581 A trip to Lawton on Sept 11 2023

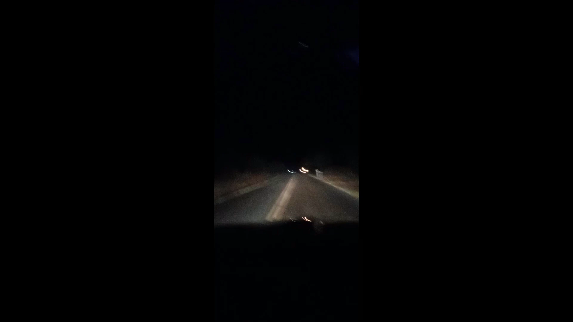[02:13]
I'm headed back home. I'm going down a back road near a lake. This is War Eagle Lake out here.
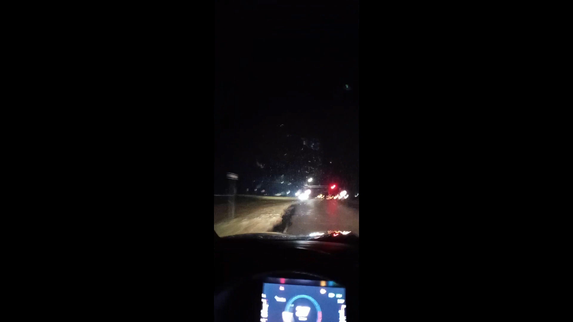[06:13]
It's not as bad as normal. They know I'm recording, though. They know I'm recording. Look at that. Two trucks. Right there at the intersection. Same time. And there's that guy that's following me. Turning off there. Look at that. Meet me right at the intersection just in time. Every time. Every time. Everywhere I go, I get this. In America. Everywhere I go. Someone's doing this to me. There's him. And here, that guy's going to follow me. That guy's going to follow me. But I'm going to let him go by. I don't want him behind me. That's how you do it. Try to cause a wreck by letting somebody get behind you and cause a wreck.